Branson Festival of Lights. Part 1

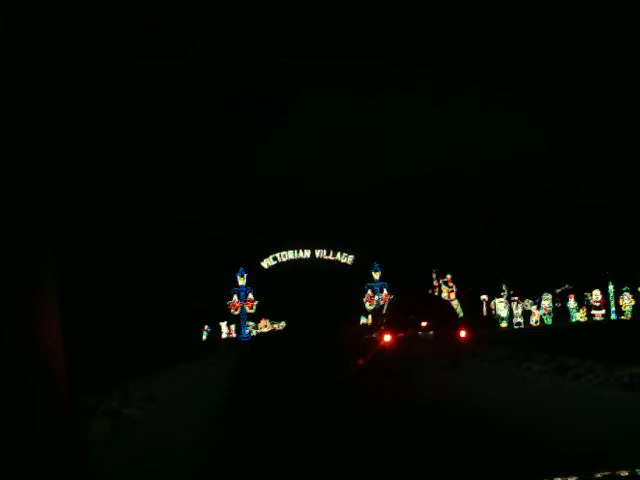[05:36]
Victorian Village, and there's a person behind us with his lights on. Let's let him go first.